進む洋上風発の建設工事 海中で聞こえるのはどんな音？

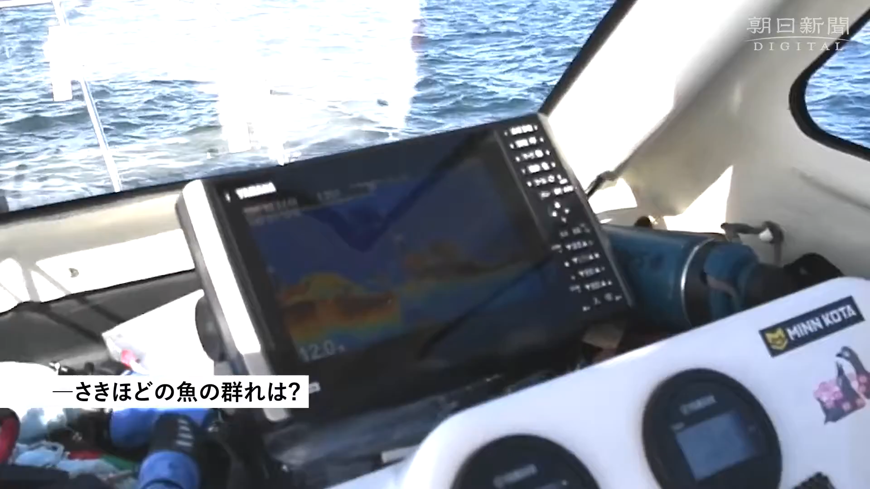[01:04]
魚いなくなってますか？ うん、いるんだけど、さっきのような状況ではなく、ブワッと広がってる状況じゃなくて、ぎっしり固まってたり、そこにいたりとか、こんな感じがなかった。